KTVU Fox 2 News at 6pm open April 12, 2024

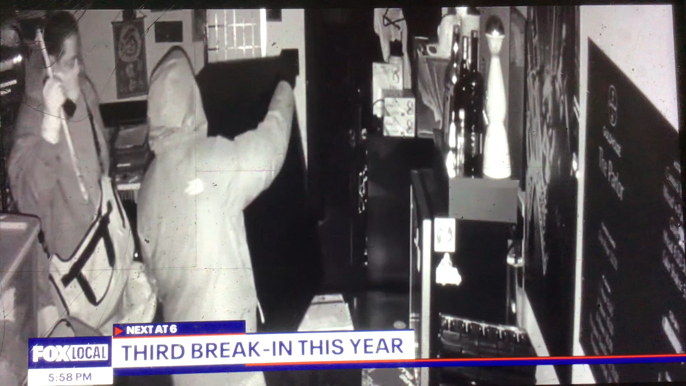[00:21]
an e-sports and gaming lounge being broken into for the third time this year their calls the city